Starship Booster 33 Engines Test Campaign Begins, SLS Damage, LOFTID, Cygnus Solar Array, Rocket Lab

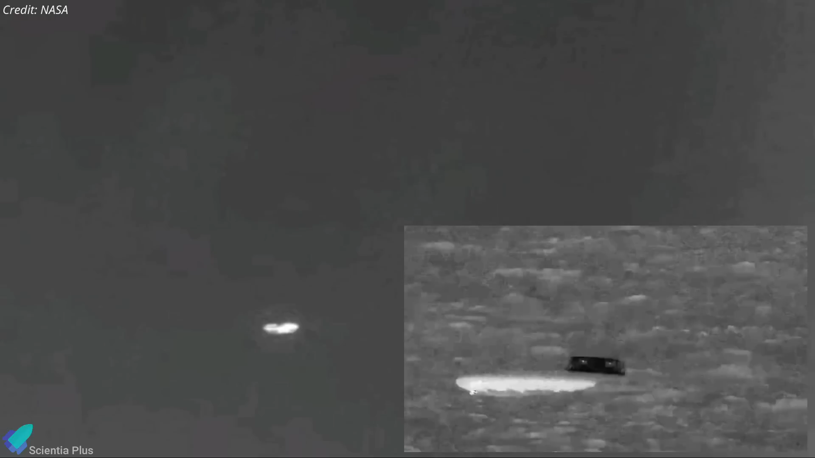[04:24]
After deploying parachutes to slow it down for the rest of its descent, lofted splashed down in the Pacific east of Hawaii, 2 hours and 13 minutes after liftoff.
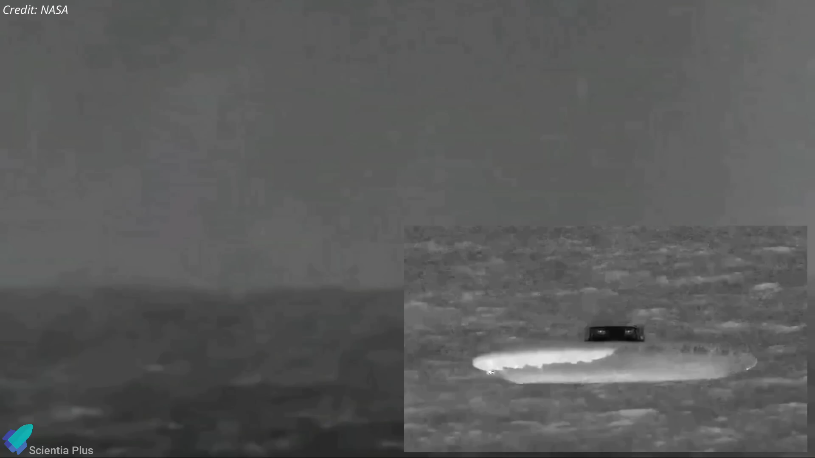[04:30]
A recovery vessel later picked up lofted and a flight data recorder ejected from it before splashdown.